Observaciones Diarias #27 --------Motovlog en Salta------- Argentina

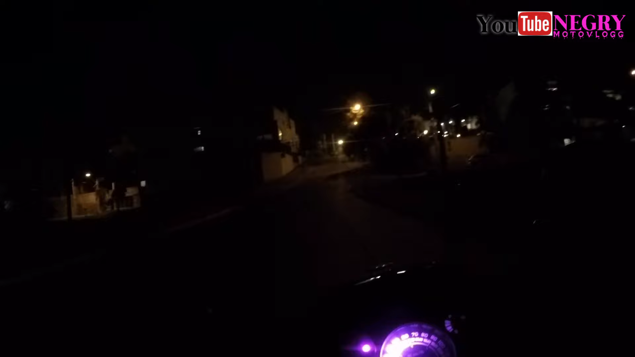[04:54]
Cambiar el foco a la sane porque Este foco no me alumbra nada, che. ¿Se ve la subida o no? Miren. Ahora hay que subir, a ver.